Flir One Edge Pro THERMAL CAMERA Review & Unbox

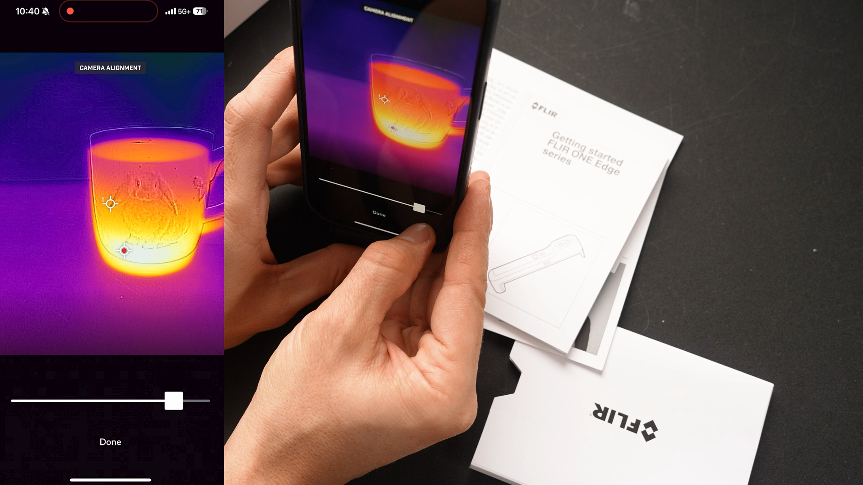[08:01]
Perfectly lined up with the rabbit.
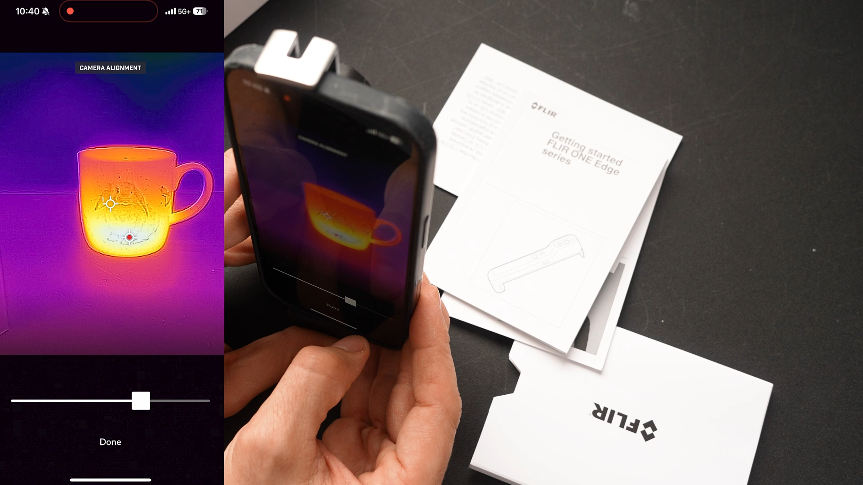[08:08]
Okay, there's hot air coming from my vents, so let's just see what that looks like, too.
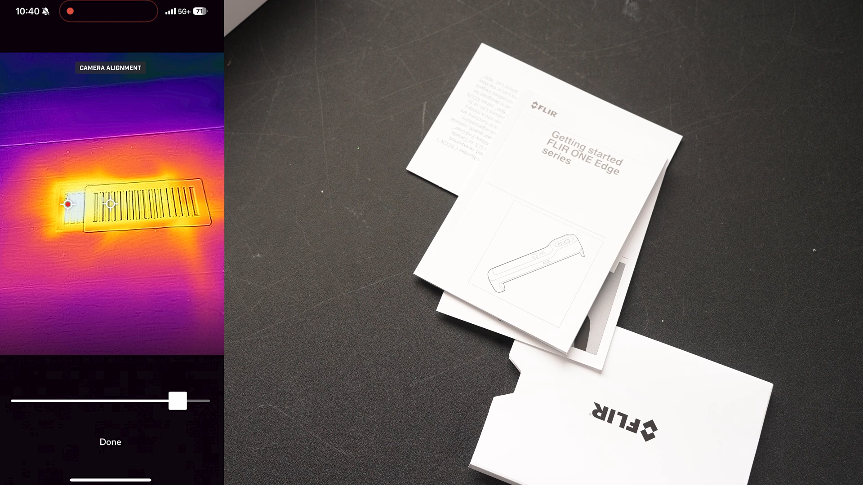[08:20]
Nice. And the hottest that's coming out is 39 degrees out of there. And like this wall is 40. Oh, you can see the insulation.
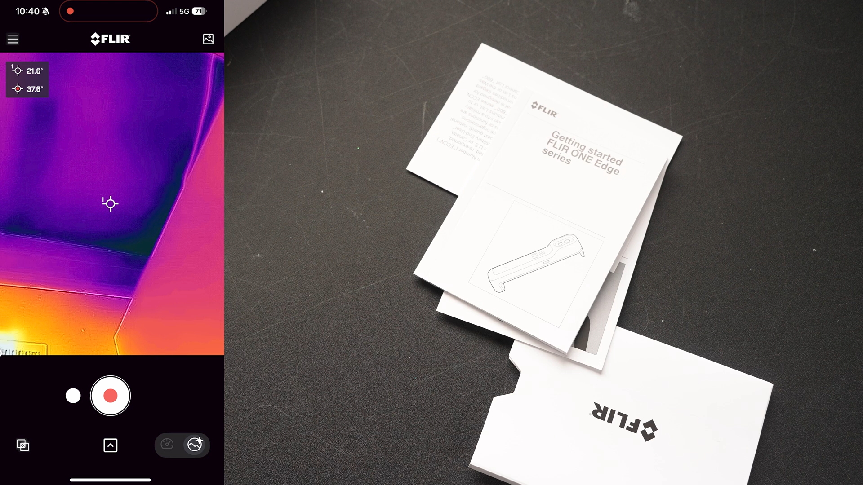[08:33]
Oh, this is going to show me all kinds of bad stuff in my house, isn't it? Are my toes cold? Dude, my toes are freezing compared to the rest of my foot.
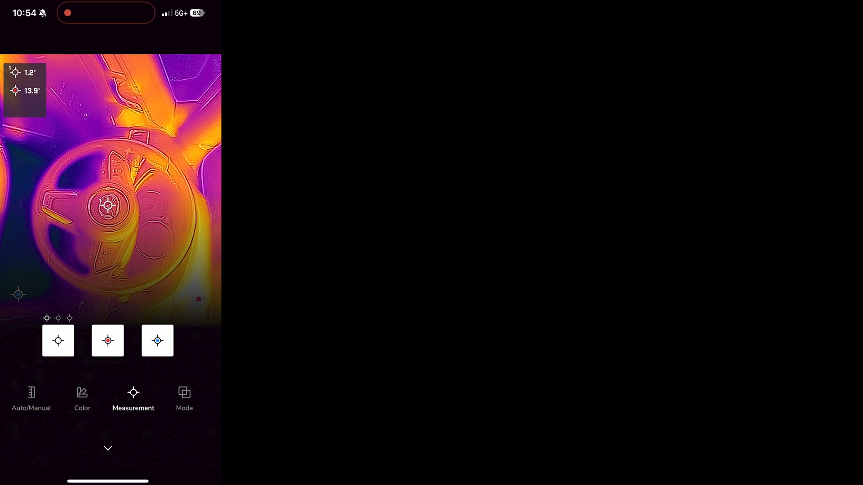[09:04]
Let's record. And let's start the car and see what happens. Okay.
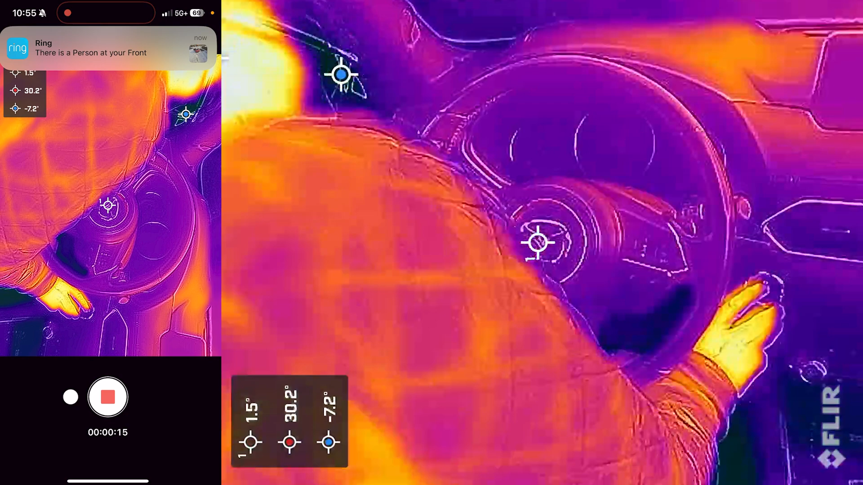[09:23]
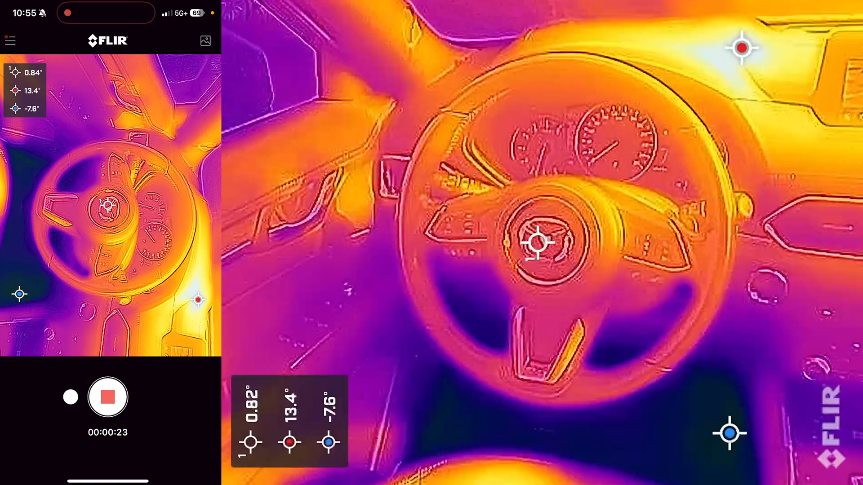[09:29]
Looks like it maxes out at 37 and a half degrees.
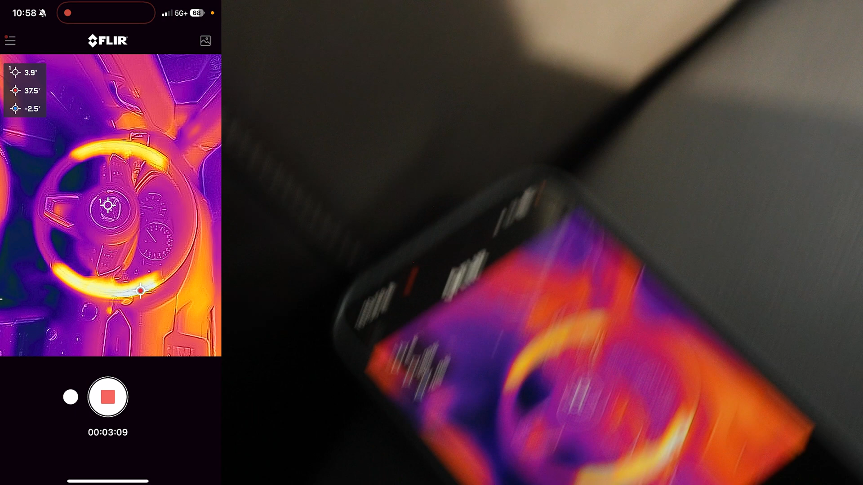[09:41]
Nice. Good job. And I guess it took, I don't know, almost three minutes to get there.
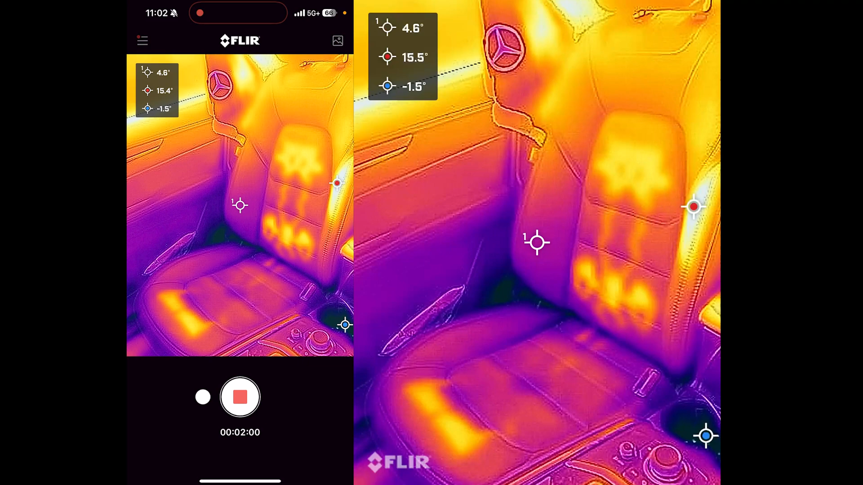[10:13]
But yeah, no, very, very cool to see what it actually looks like.
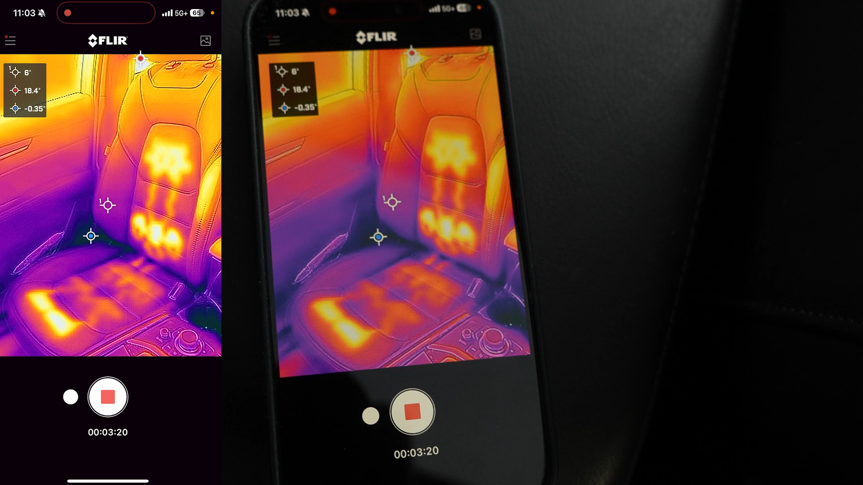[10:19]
I wonder under the hood what it looks like, too. Let's go check that out.
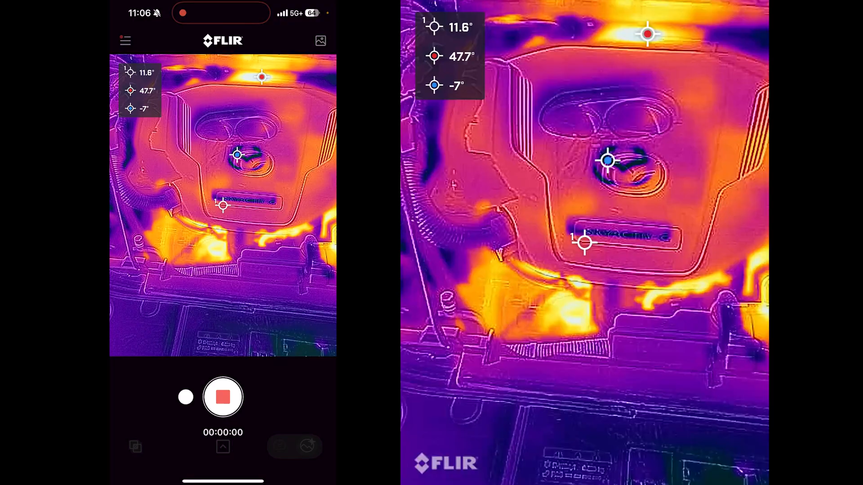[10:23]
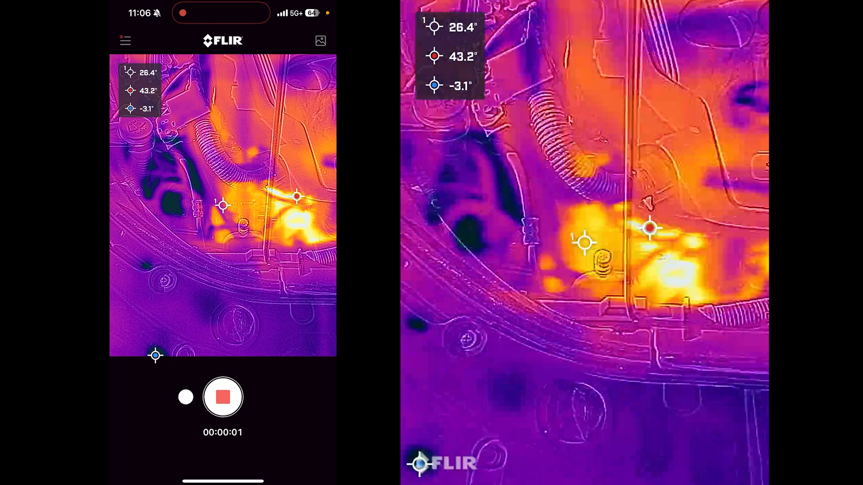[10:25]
And now we can look in our engine bay, see what's getting hot.
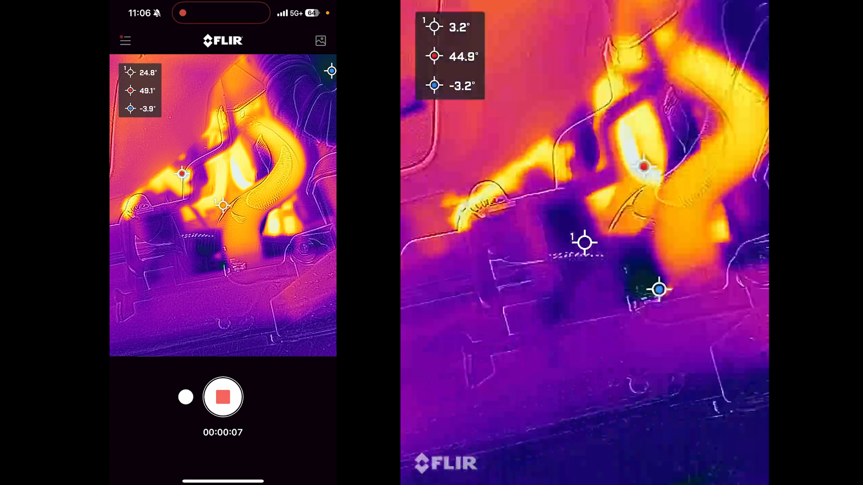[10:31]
Our coolant,
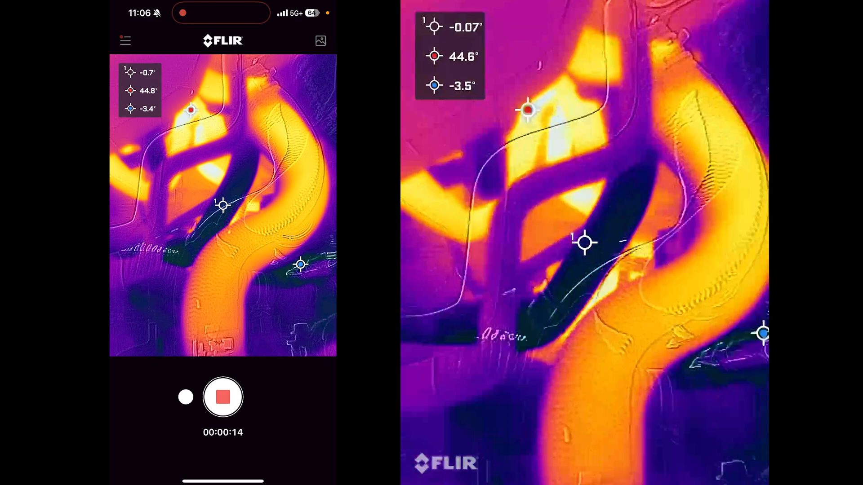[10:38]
our cold air intake, battery terminals.